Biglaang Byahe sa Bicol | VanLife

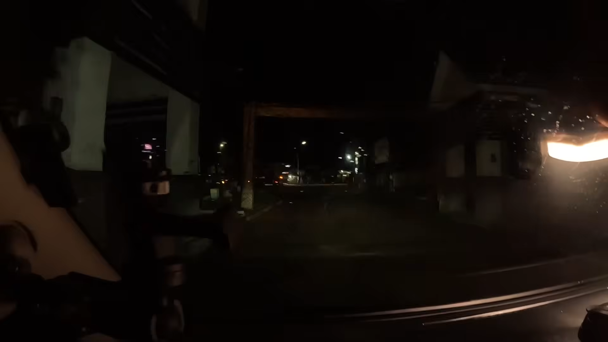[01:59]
Aya. Tapos, yan lang yung bahay nila, Poc Maru.
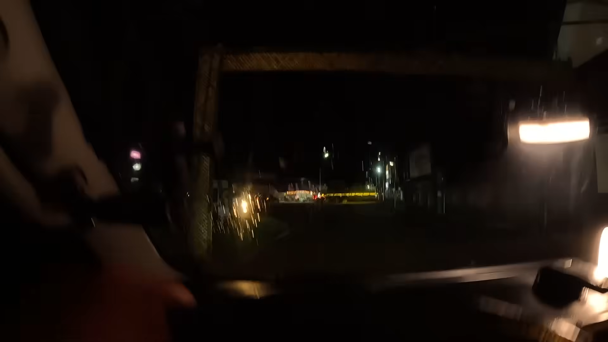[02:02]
Kaya, ano, malagi siya sa bahay eh, pagka, isang tawag ko lang.
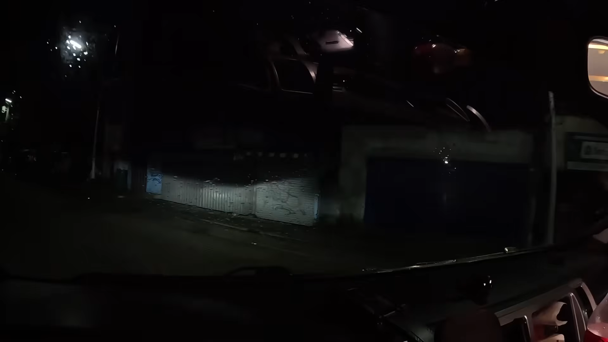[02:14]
Tapos, yan. Ito na yung kila, Poc. Pagtawid ng highway. Ayan lang.
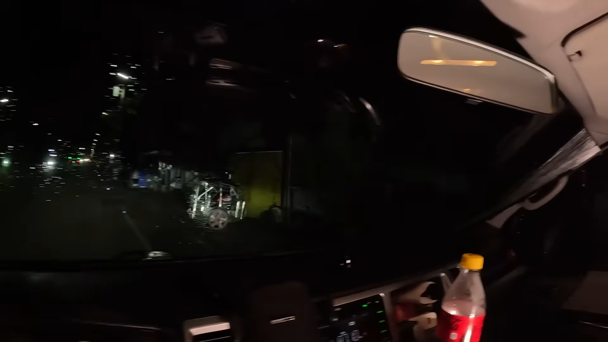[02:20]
O, ayun yung, ano, CRB ni Poc.
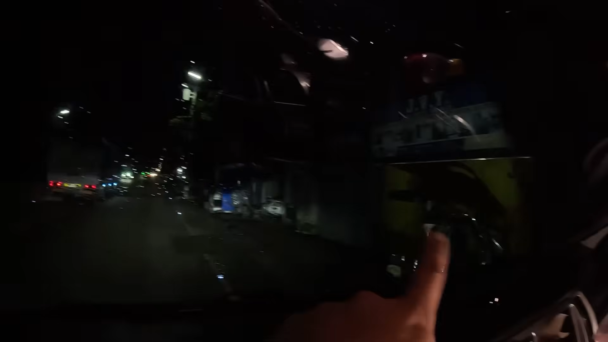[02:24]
Tapos, ito, yung mga, paupahan to ni Poc Maru. Yan yung hanap buhay niya. Chris. Oo.